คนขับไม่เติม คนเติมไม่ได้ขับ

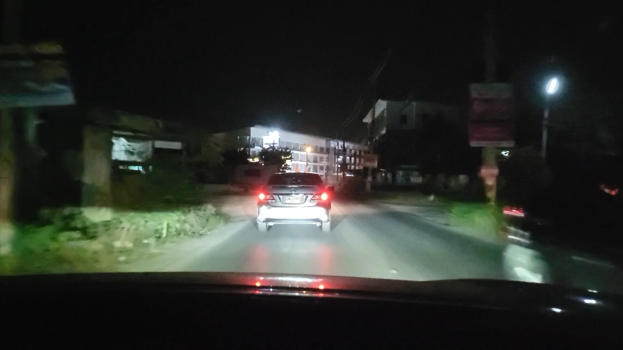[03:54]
โฟกัส ไว้ กลังครือด้วย นะครับ ๊วء ได้ ภาพ กลังคืน ชัด DANIELก็ ก cardsเทพ แล้วเนี่ย
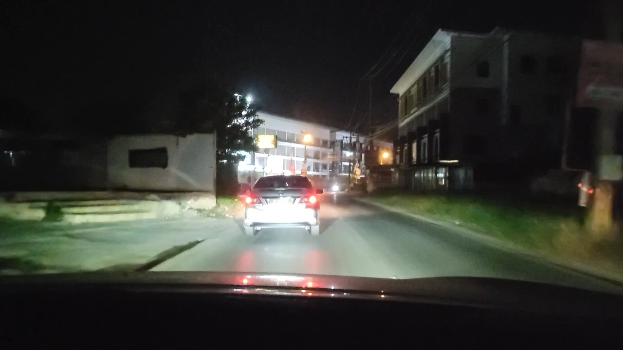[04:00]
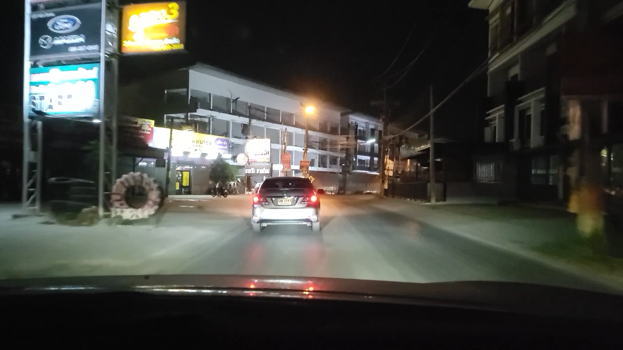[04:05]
ยัง ยัง ยัง ยัง ครับ ยัง ไม่ หมด ครับ ตอนนี้ 4 ทุ่ม 8 นาที นะ ก็ค่อย ค่อย ขลับไป
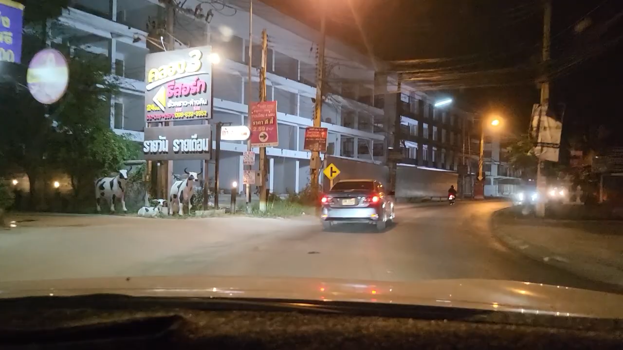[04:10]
แบบ ชา ๆก็ ตอนนี้ ผม อยู่ ตรง ครอง 3 นะครับ หรือจะไป เติม น้ำ
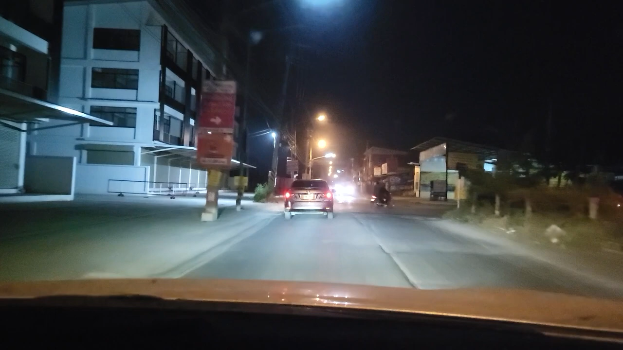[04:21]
มัน ครอง 4 ลัก สวาย นะครับ ก็ ตรงนั้น จะมี ป้ำ ให้ เลือก เยอะ เลยเรียว เรียว เรียว ไปขนาด ผม ขี่ ฟอร์ซา นะ ยัง ไม่ เคย ปล่อย ให้ หมด ได้ ขนาด นี้ เลยโอ้โห นี่ เล่น ทั้ง หมด เลย อะ หมด เกี่ยง เลย นะ ไฟ บิด ไม่ ทำ งาน ด้วย ตาย หา แล้ว
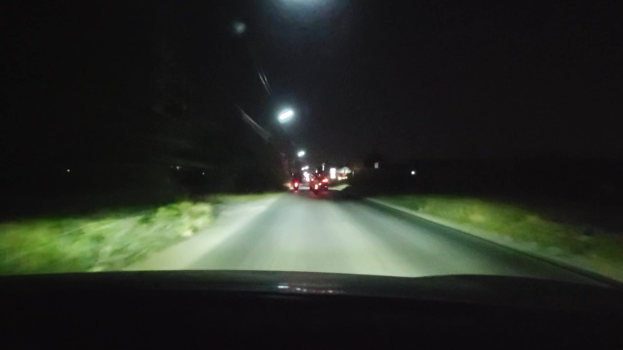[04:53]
วิ่ย ノ ไม่ ทำ งาน อะ อ วิส ผม ว่า ไม่ ส มารถ จะหมด นี้ ได้
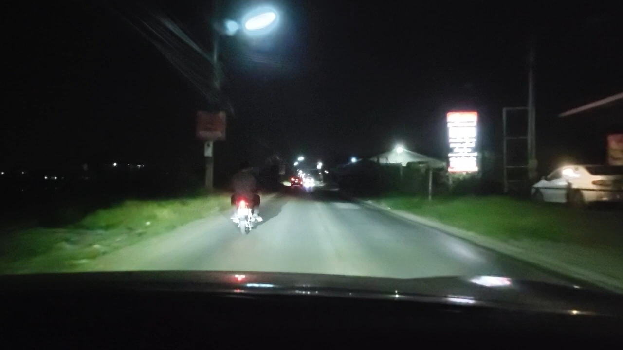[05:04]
อ้อออมาแล้วครับ EV ขึ้นแล้วครับ เห็นกัน всп้องออนอาวใสข้างน่า นี่ครับขึ้นทุกอย่า EV แล้วก็ตอนนี้ขับโ
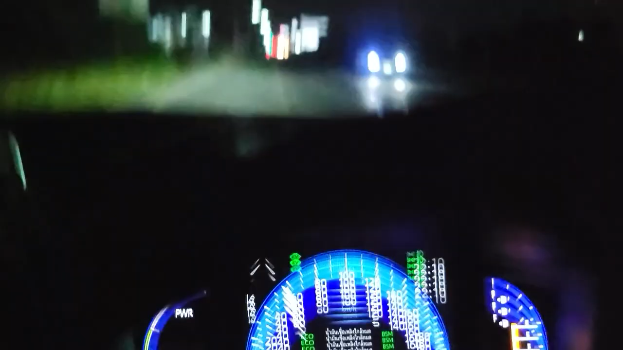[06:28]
โอเค ประมาณนี้ ต่อครับ ค่อยๆ ไป ผมไปเล่อยโหมด EV อยู่นะครับ ได้ขับเลยไฟฟ้า น่าจะถึงสบายๆครับน่าจะถึงสบายๆ เพราะว่าไฟฟ้าเนี่ย ถ้าเราขับสัก 40 กินเลนๆ ตามก็ไม่ค่อยดีกันคืนผมขับอยู่ตอนนี้อยู่ที่ 50 นะครับ 50 กิโลเมตรชมงก็เป็นหมดไว้ฟ้าไปข้อย่องไป
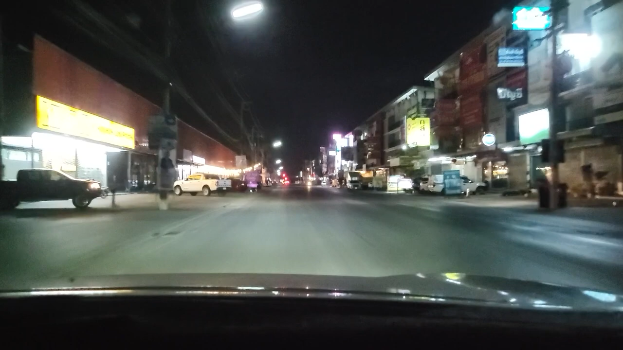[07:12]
ไปเรื่อย ๆ ครับ ไปเรื่อย ๆคำปิดขึ้นมากมายนะคะ ค่ะ อันนี้เป็นตลาดลัดสวายเลยนะครับนี้เป็นมันแล้วเมื่อติดไฟแดง suspอง jeansติดไฟแดงจน IanMonster เขรึยงออกไปนี้คือ รถปุปปั
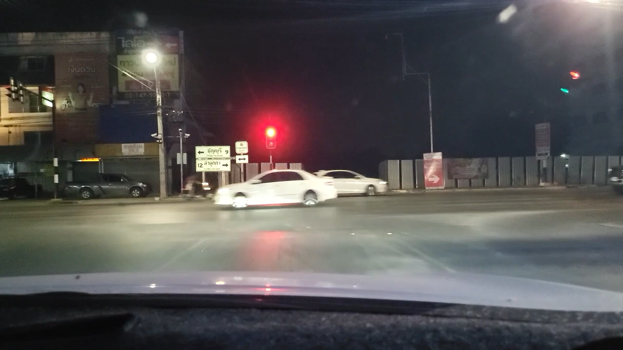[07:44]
บปุป ปับปุปปับแต่ ดี น่า ว่า ป้ำ ๆ จาก อยู่ ตรงหน้าโห โคร ช่วง ดี ต้อง แยก สน สมเด็จ นะครับแล้ว ติด ไฟ แดง เป็น 10 นาธี เอา สอ่ะ น้ํา มัน หมด เลย ว่ะ น่ะForsa โอ
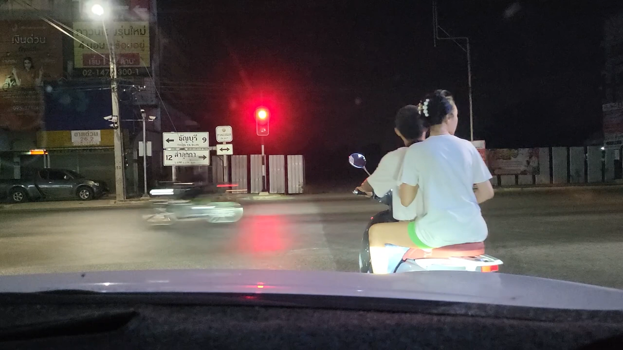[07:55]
เค ก็ ติด ไฟ แดง กัน ลอกัน แป๊บ เรงอันนี้ ไฟ แดง น่า จะ ไม่ นาน นะตอนนี้เป็น หมด เออ
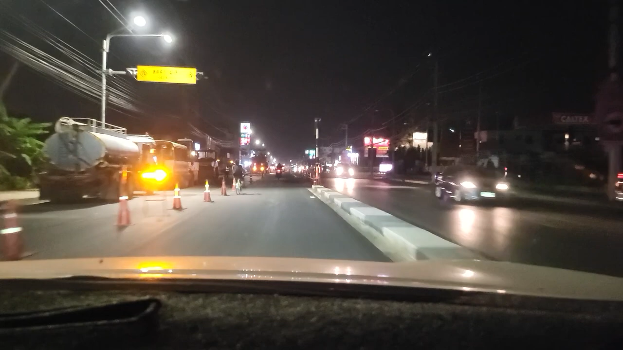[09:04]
โอ้มีจังอายานแวนอยู่ด้วยครับ มึดมาก โอ้ ค่อยๆไปครับเรา จะชาร์จเลย ตอนนี้ก็เป็นไฟฟ้ายอยู่นะครับอ่ะ เยี่ยวเขาเลยงั้นถึงปั๊มแล้วครับ เฮ้ย เหี้ย แล้วเข้าปั๊มไงอ่ะ ฮะ เข้าปั๊มไม่ได้ ได้หรอ ไม่ได้ นั่นไง โอเค U-turn คราวทิกครับ ชิปหาย
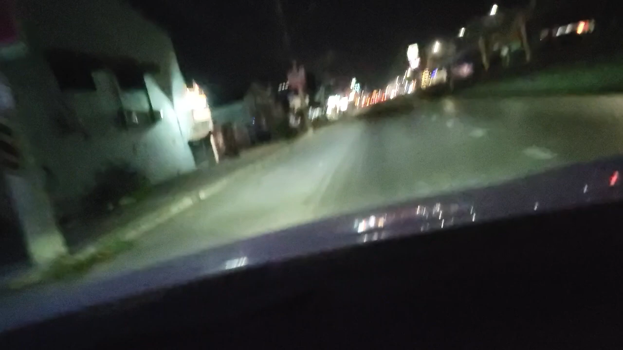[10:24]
ให้ดูกันดีครี ไปกันแบบ 40 EV นะครับ EV ขึ้นเห็นไหม รูปรถยนต์ EV เล็ก ๆ ข้างบนนะครับอ้ะนั่นแหละ EV